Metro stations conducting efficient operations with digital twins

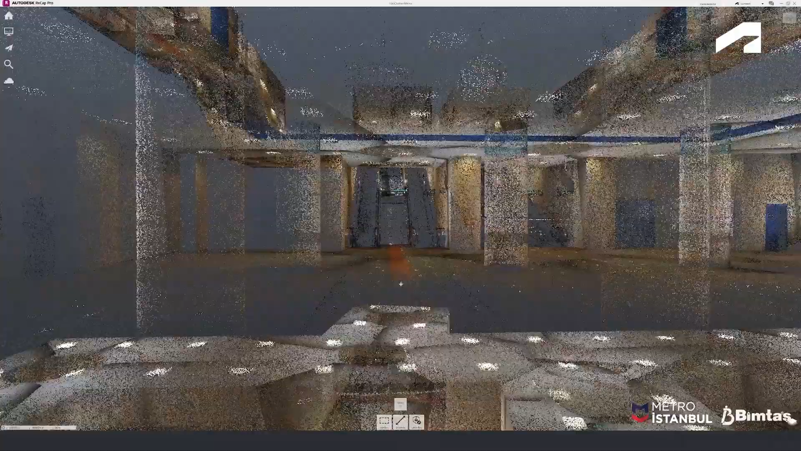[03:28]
We are using Autodesk Point Cloud technology recap to overcome this challenge.
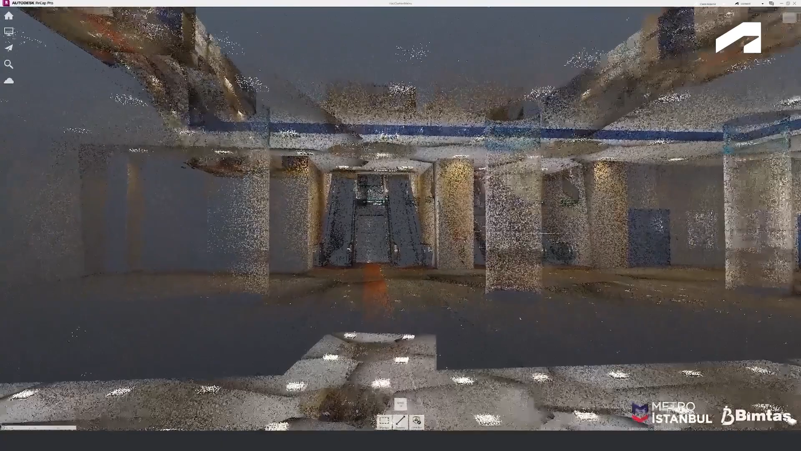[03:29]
Another challenge was transferring data from real-time systems to the digital twin platform through a common communication protocol.